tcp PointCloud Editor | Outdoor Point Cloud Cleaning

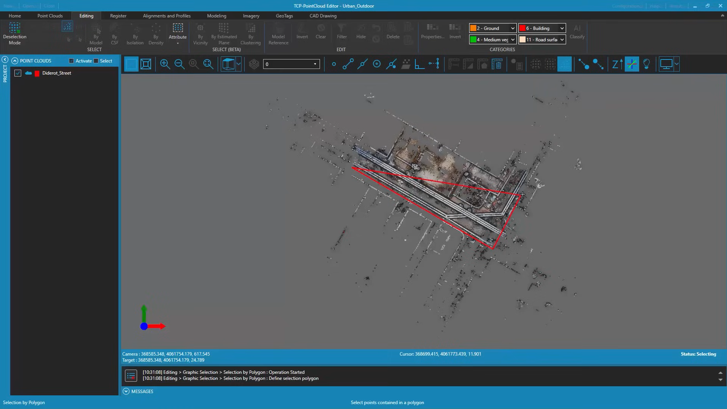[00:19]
To do this we first select the work area we are interested in using the polygon selection tool, leaving out the areas with less definition and density of points. Once we have selected the points we use the filter selection tool to keep only the selected points.
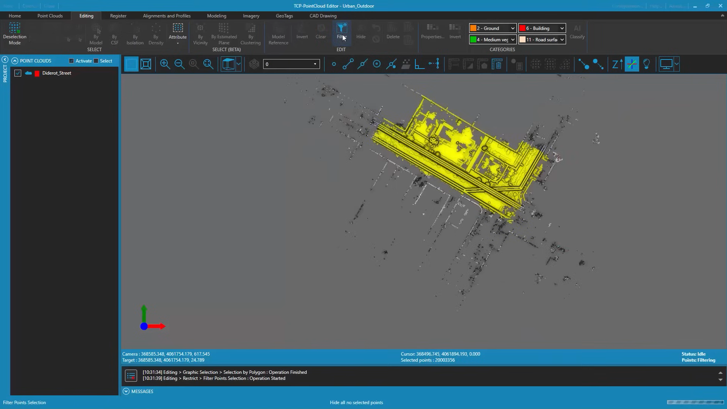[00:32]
After this filtering operation we observe that there are noise points at the bottom of the point cloud.
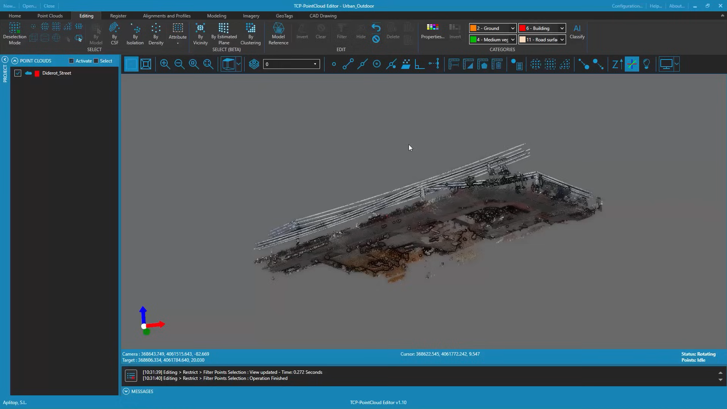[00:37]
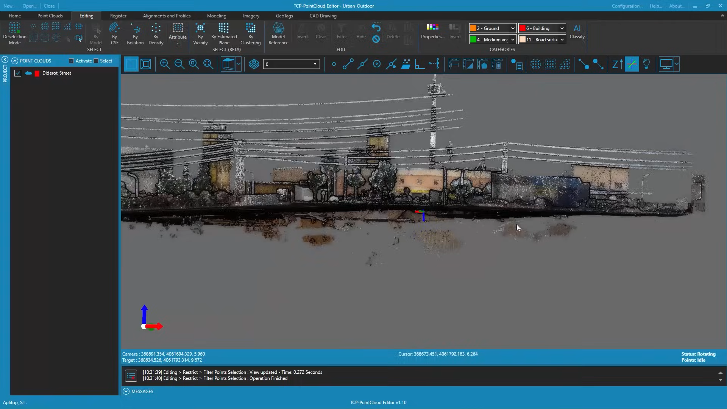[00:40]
These points can be a problem for surface or terrain grid generation operations, automatic classification etc.
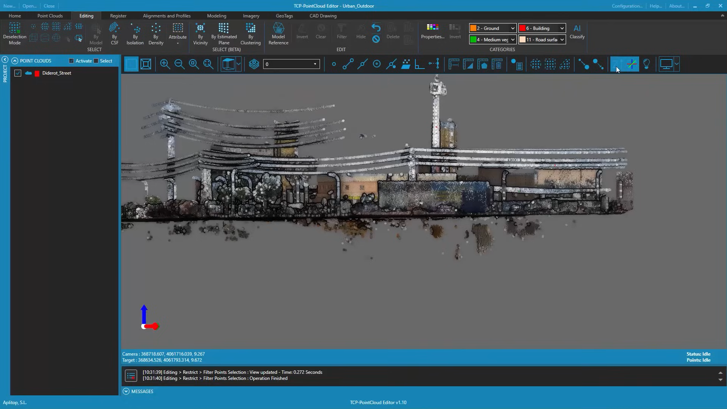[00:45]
So let's select and remove those noise points. To do that we use the point selection by elevation
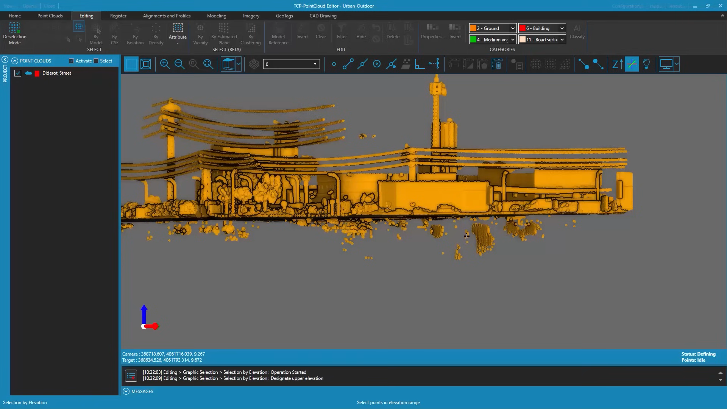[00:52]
tool which allows us to visualize the points that are going to be selected as we adjust the elevation parameters.
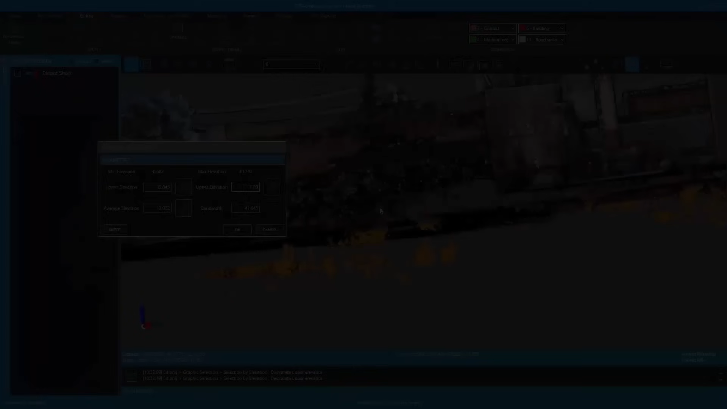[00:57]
Once we visually check that all the noise points are going to be
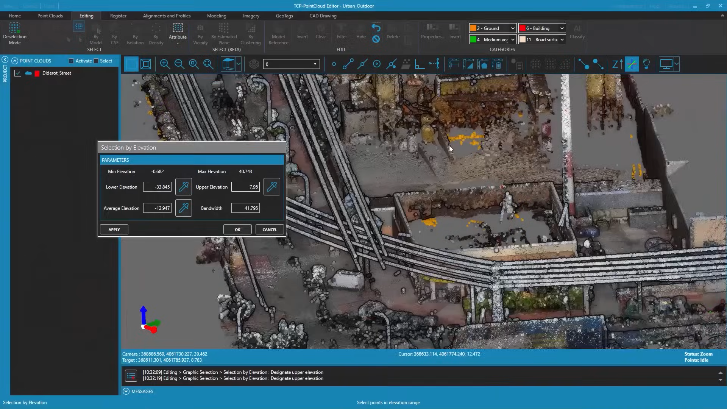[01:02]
selected we accept the dialog and the points are selected. We hide the selection of points with the hide selection command.
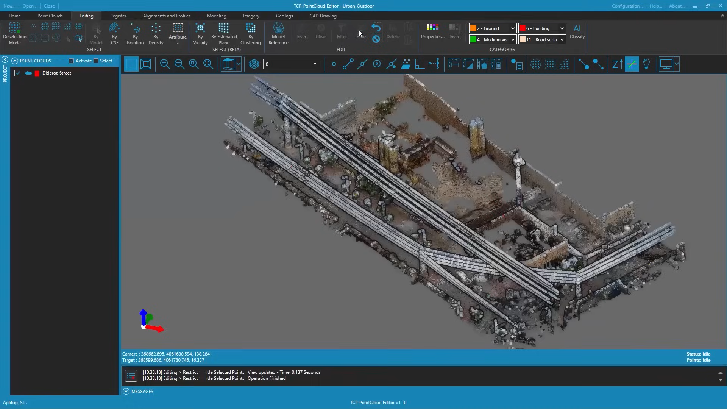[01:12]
Next we homogenize the point density of the cloud using the point selection by density tool. In this example points that are less than one centimeter away from other points will be selected.
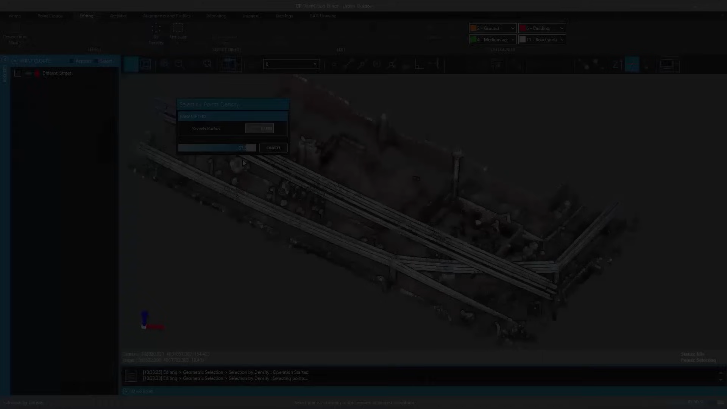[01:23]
You can clearly see that in the point cloud there are certain areas of higher point density next to other areas of lower density.
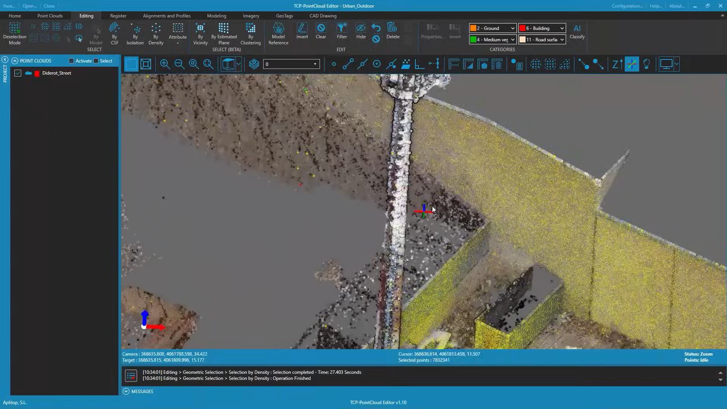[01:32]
We hide the selected points as we consider them redundant for our purposes. We're also going to hide the isolated points which are too far apart
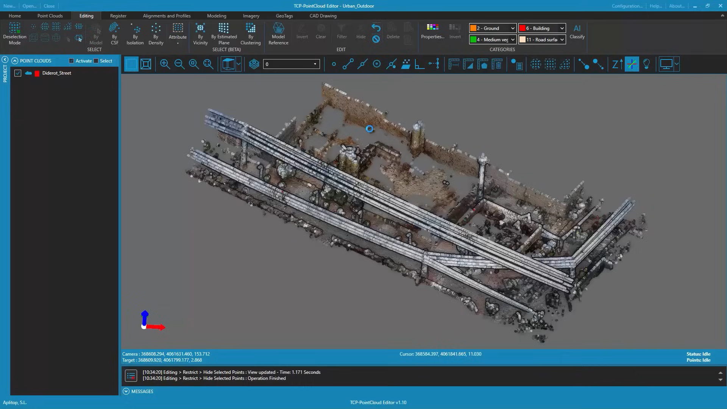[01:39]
from other points as they don't contribute anything to surface and grid generation operations nor to automatic classification.
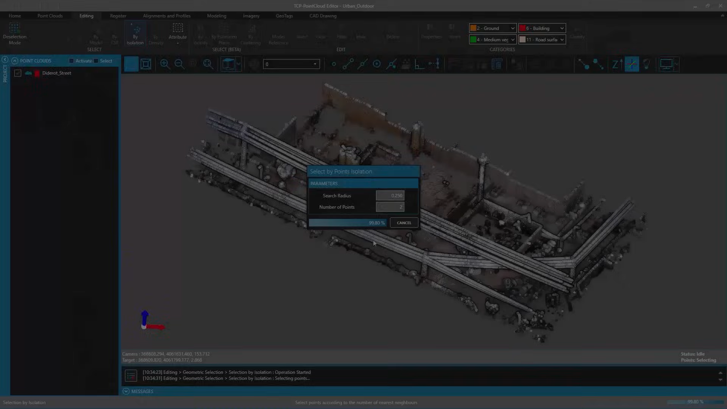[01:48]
In this case we're going to select points that have two or less neighboring points within 25 centimeters.
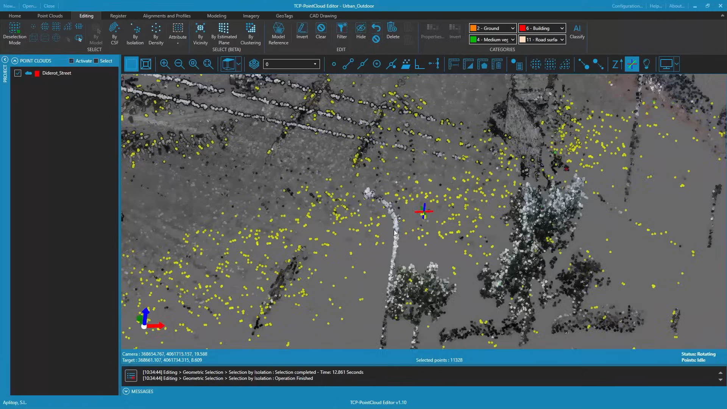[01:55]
Isolated points are usually found on the outer perimeter of the point cloud.
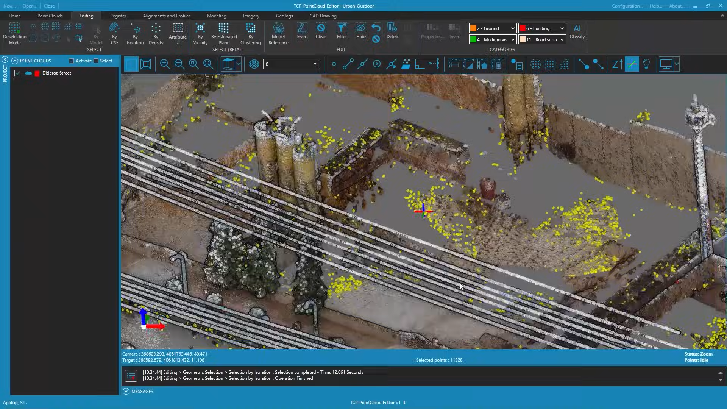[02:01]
Isolated points also appear in hidden or shadowed areas due to obstacles present at the time of data capture. We then hide the selected isolated points leaving us with a point cloud with less noise and more homogeneous density.
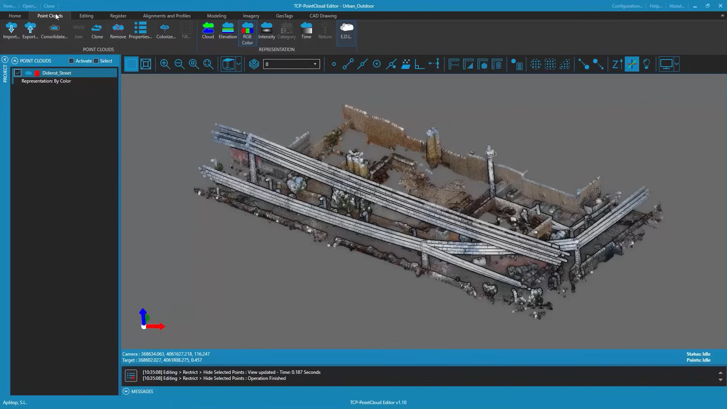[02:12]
Finally we make a clone or copy of
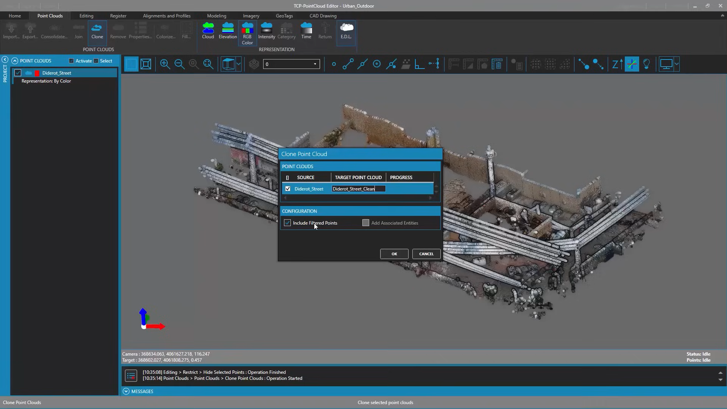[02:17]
the cleaned point cloud not including the points that have been hidden by the previous operations.
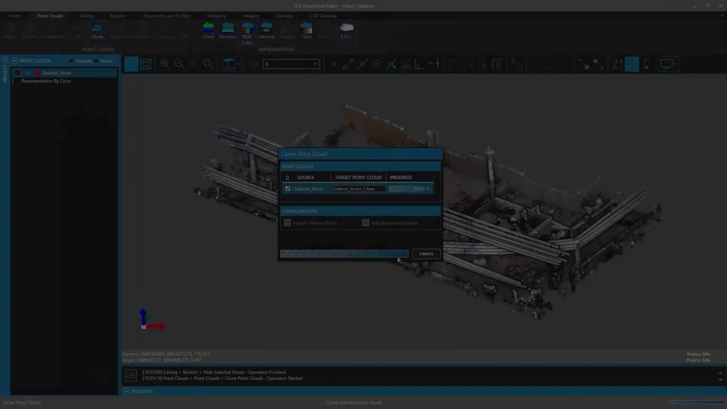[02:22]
You could delete the original point cloud and work from this point on with the clean point cloud. If we look at the properties of both point clouds in the project panel we can see that the
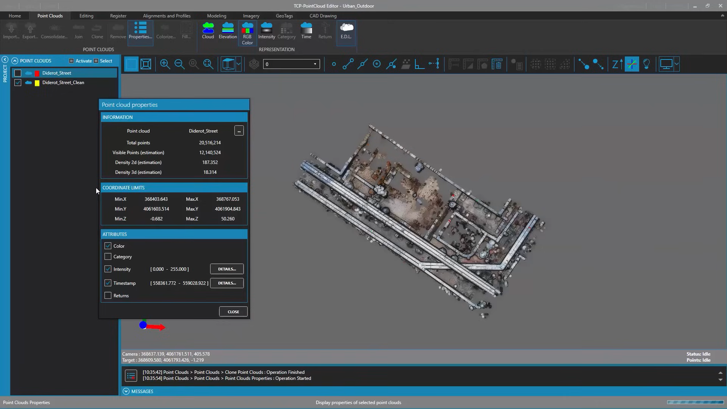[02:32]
original point cloud had more than 20 million points whereas the clean point cloud has only 12 million points which will reduce the workload in subsequent computational processes.